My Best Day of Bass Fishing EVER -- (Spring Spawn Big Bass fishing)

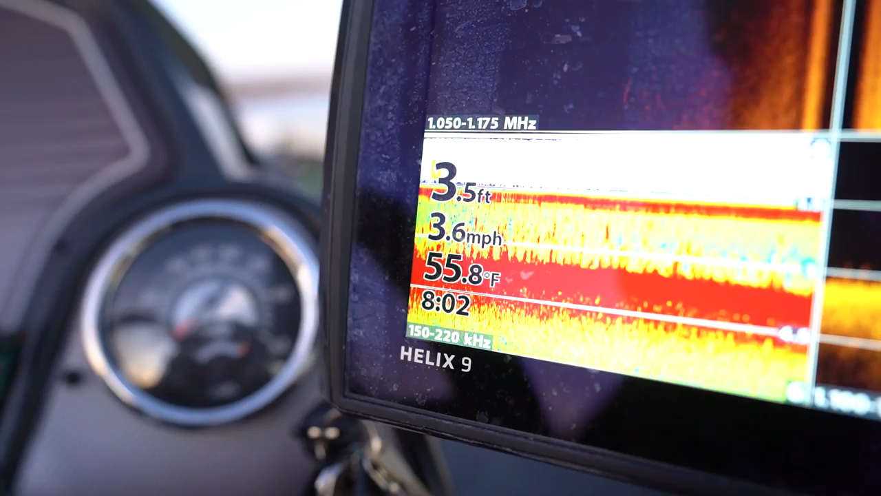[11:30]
On screen: depth 3.5 ft, water 55.8°F, speed 3.6 mph
It's 55 degrees, and the farther I go back, the more steam I see coming out of this creek, which leads me to believe that water temp is like way warmer than 55.